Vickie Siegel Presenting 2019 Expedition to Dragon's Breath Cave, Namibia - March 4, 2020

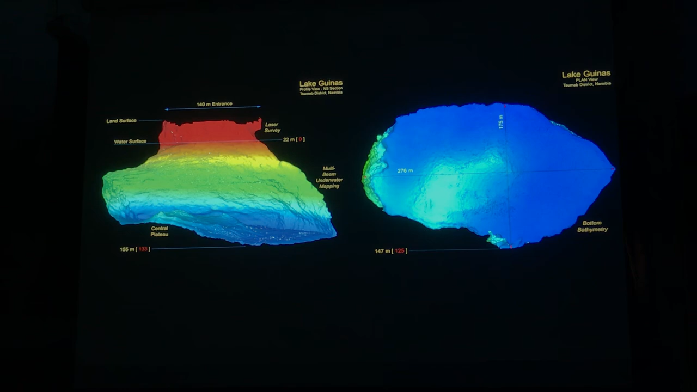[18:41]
Everything above, up in red, was stuff that Bill and another guy on the crew painstakingly did with a Disto X and kind of a poor man's LiDAR to be able to fill in the top portion of that stuff. So with that kind of warm-up under our belts, we went off to the real goals, which were on the ranch,
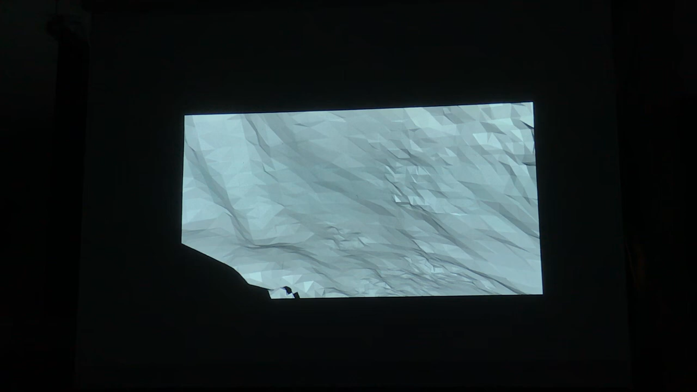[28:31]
but it really kind of seems to pinch off right down there.